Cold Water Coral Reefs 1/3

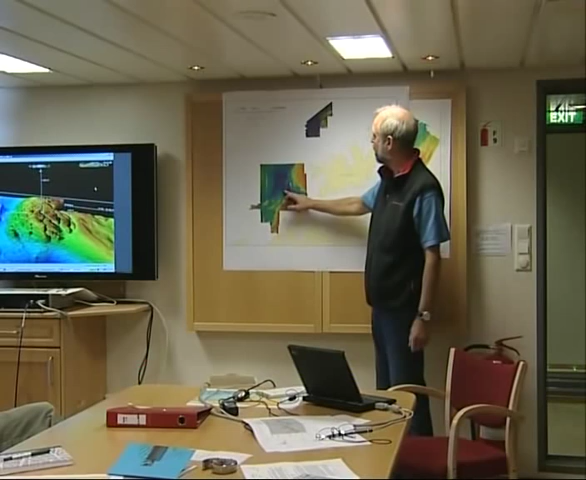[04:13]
and we go straight up to this area north of Sørøya.